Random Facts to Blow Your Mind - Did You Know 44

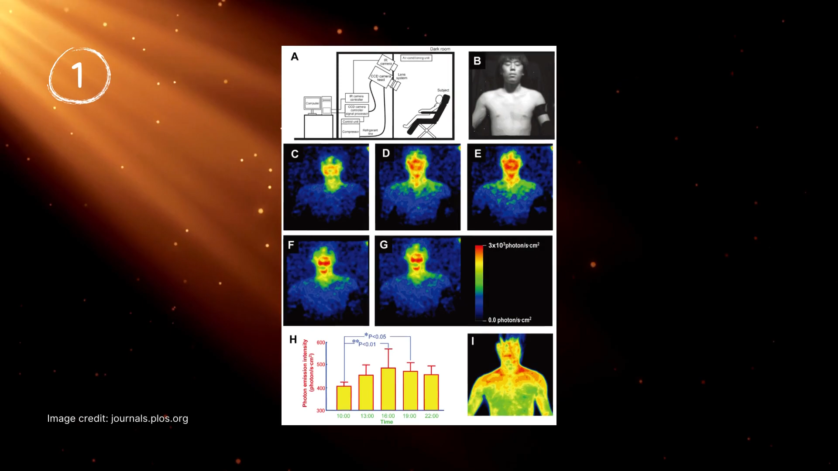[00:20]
with visible here meaning that it's about 1,000 times dimmer than the light levels that we can see.